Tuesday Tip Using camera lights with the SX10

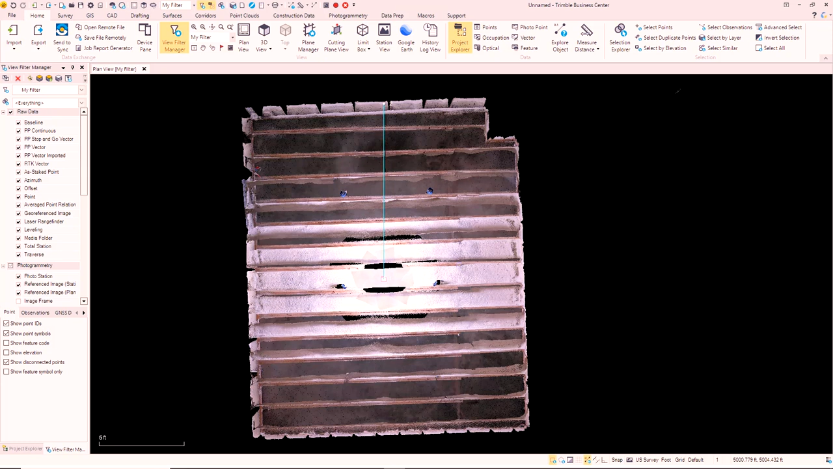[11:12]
We brought it in. Let me go to, uh, 3D view. So you can see in 3D view, you can see we've actually got some good color.
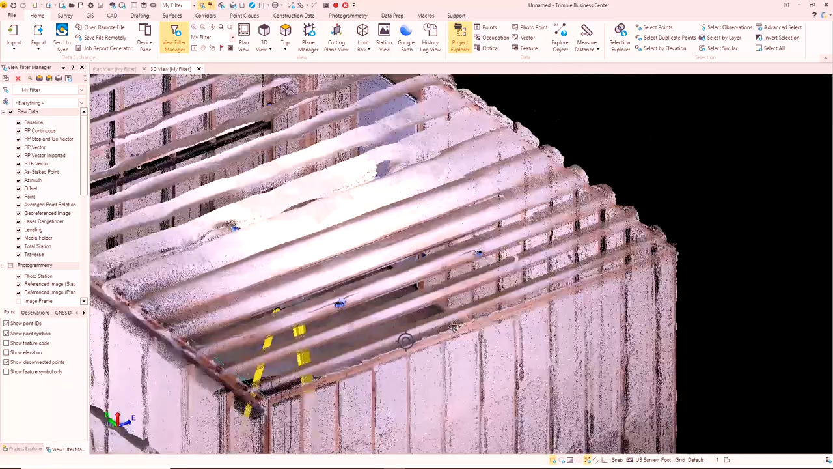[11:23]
And without that light, that room would have been totally dark.
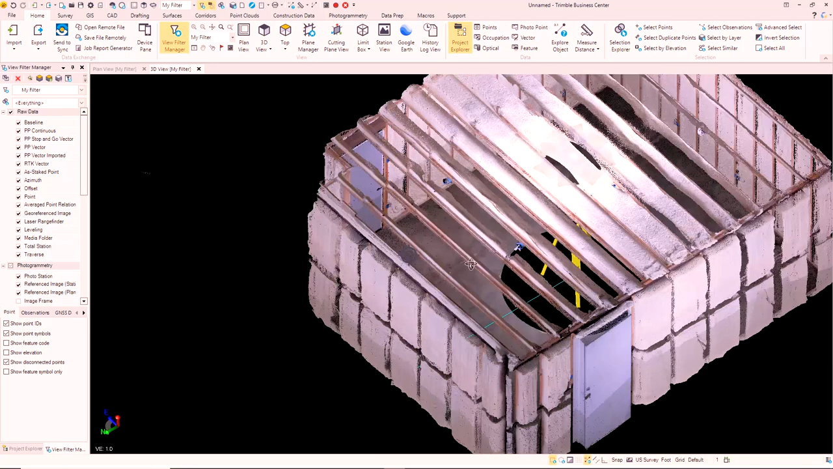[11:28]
So let's, uh, let's do the true test here.
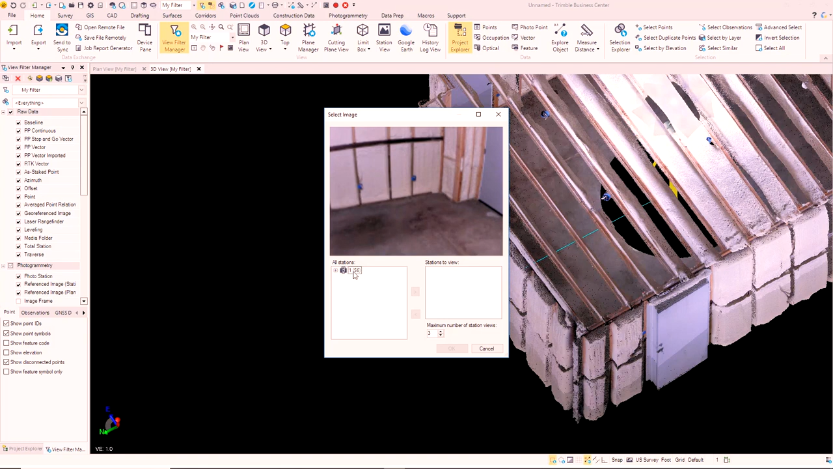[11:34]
Let's look at the photograph. So if I go to a station based view.
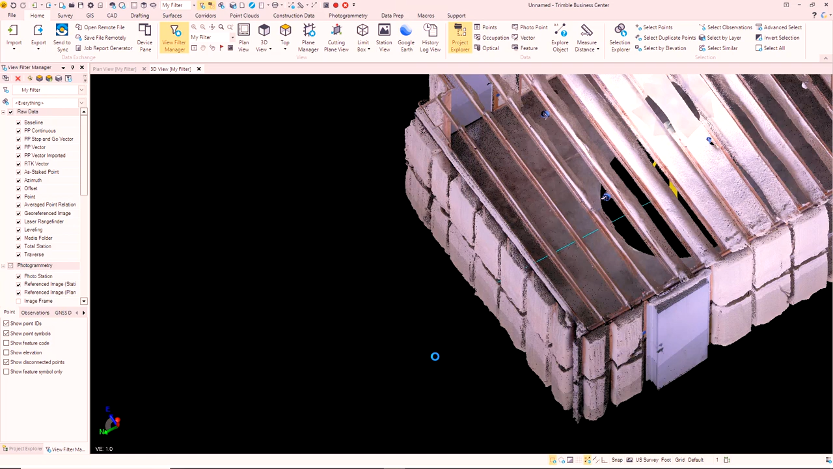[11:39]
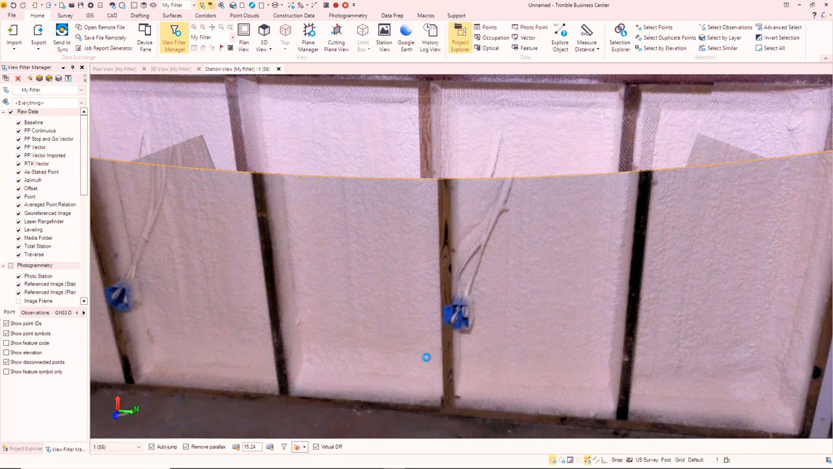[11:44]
Okay. With this station based view, one of the things you're going to notice is that,